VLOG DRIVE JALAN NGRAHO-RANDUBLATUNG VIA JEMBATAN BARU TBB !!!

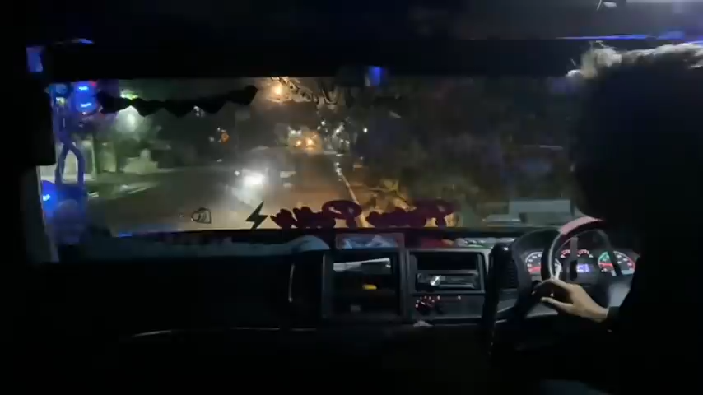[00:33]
Sampai ini bongkarnya kan hari Selasa tanggalnya. Nah, jadi ini habis kisah sekitar jam 7 saya berangkat dari Ngerao sama. Tapi ini saya lewat jalannya jalan mana? Saya lewat jalan baru sama, oke? Jalan baru itu jalan Ngerao, perempatan Ngerao ini ke kiri. Ke kiri nanti tembusnya Randu Blatum sama. Ikuti terus jalannya, itu sekarang sudah bagus sekali, sudah dicor, cornya sudah selesai.
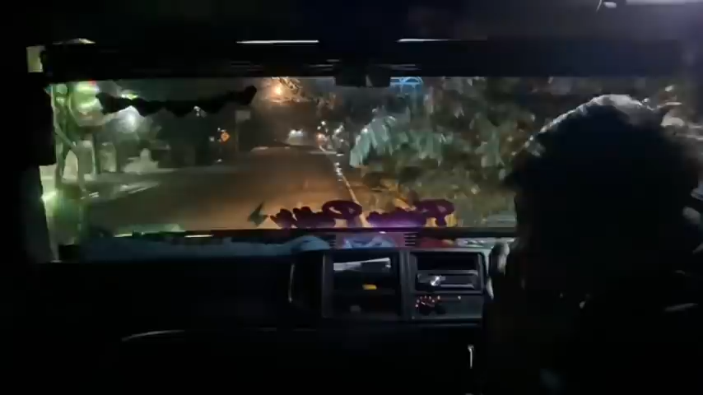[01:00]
Jadi lebih cepat saya melewat sini ya, daripada kita lewat Cepu. Cepu Randu Blatung kan jalannya jelek gitu. Kalau lewat sini kan sudah dicor semua, jalannya itu enak kok, ya mantap. Ikuti terus ya, Jan.
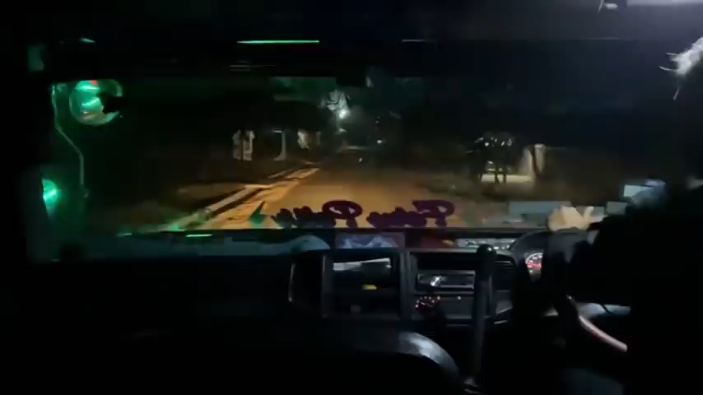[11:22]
dibikinkan parkiran buat truk-truk kita ini. Biar bisa parkir. Kan dulunya kita parkirnya di sini. Ini ada truknya ini. Ada truknya satu saja.